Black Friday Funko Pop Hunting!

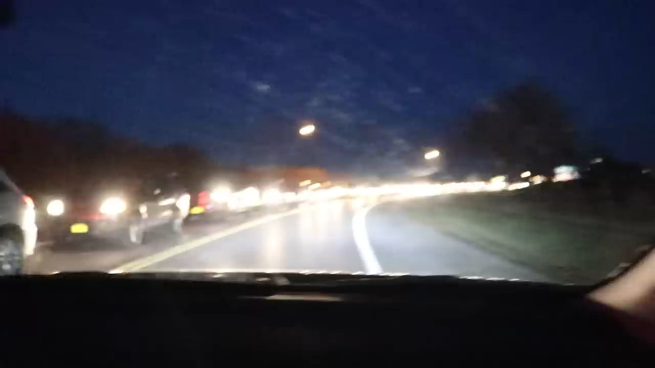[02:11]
And because it's Friday and Black Friday, there is a lot of cars, and that's just a crazy amount. Normally, guys, there's nobody here. This is to get onto the, what would you call that? Like a main, not a main road, yeah, but you know what I mean. Main. Yeah, but anyways, guys, it's still going. Like this is to make a right, and this is not good. This is crazy. Anyways, first GameStop was a success, so let's go on to the next store. Okay guys, so I know you can't see the front here, but we're at Walmart, that's all I'm trying to say here.